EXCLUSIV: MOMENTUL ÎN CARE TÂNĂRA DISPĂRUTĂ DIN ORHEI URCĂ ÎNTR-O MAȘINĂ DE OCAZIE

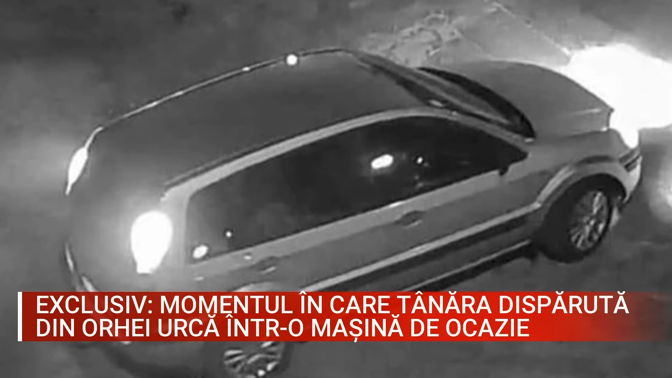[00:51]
Cel în care fata trebuia să urce de fapt este un Renault Megane argentiu care îi aparține amicului iubitului ei și care trebuia să o ia când se întorcea fata de la ora de meditații pentru a ajunge în căminul unde era cazată. În înregistrarea obținută de Canal 5 se poate observa cum tânăra se apropie de stația de așteptare a transportului public stă câteva minute acolo,